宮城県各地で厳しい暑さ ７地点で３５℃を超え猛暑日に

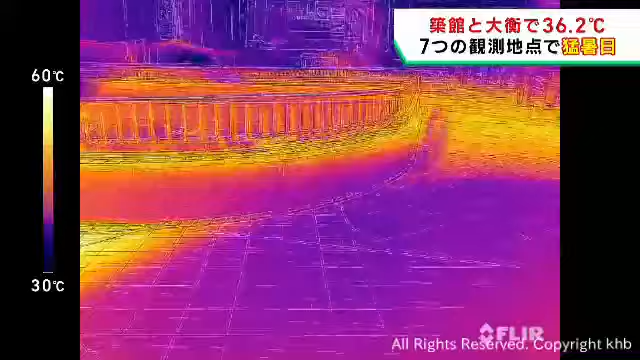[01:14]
地面の温度は気温を大幅に超える暑さに。
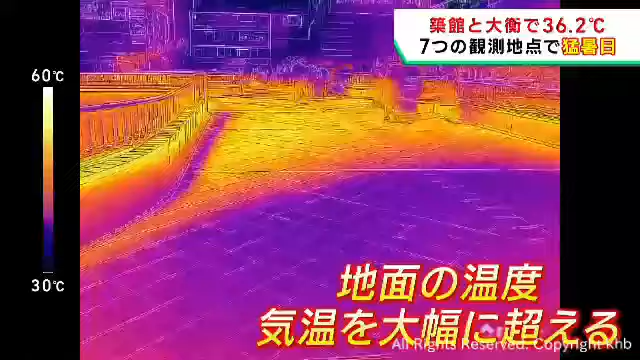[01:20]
地面に近づけば近づくほど気温は高くなります。
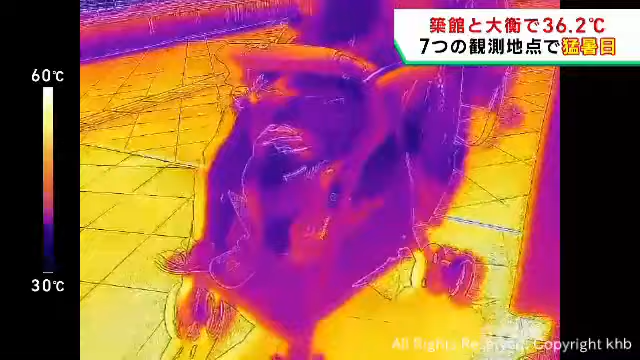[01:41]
サーモカメラで見ると、ベビーカーの下の方からみるみる温度が上がっていくのがわかります。
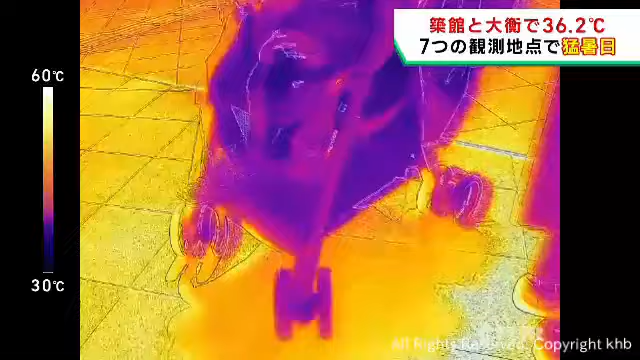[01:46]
暑さ対策、この帽子とかぐらいしかしてなかったので、ちょっとこれからどうしようかなって考えようかなと思ってます。